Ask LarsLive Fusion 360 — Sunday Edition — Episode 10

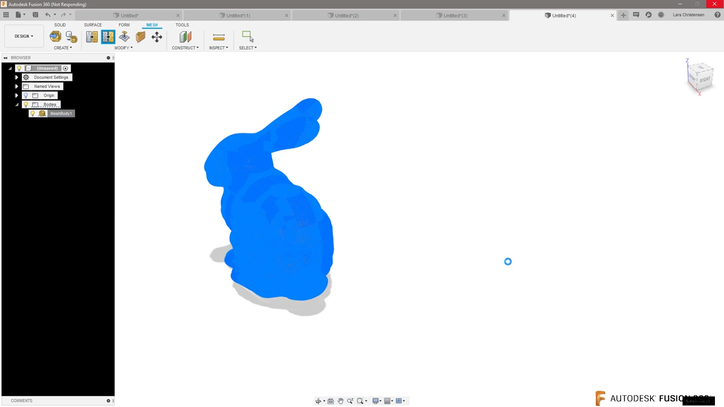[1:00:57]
fusion uh fusion gonna think for a second because they're actually taking this mesh body right now and it's literally making it down to bigger triangles you
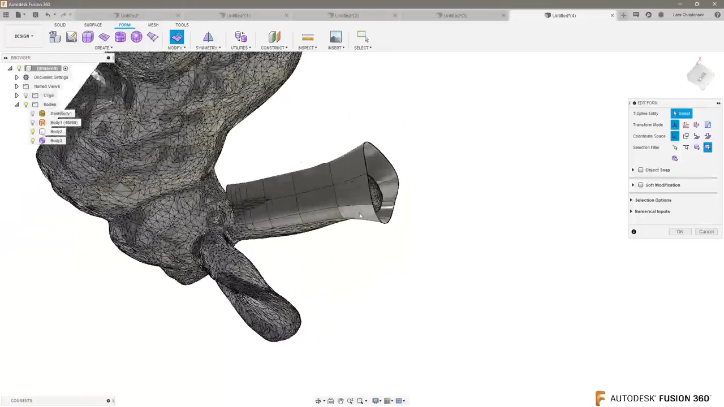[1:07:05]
um and we can start pulling the ear out and and work with with the ear there and then in the end when you're all done maybe you hide the solid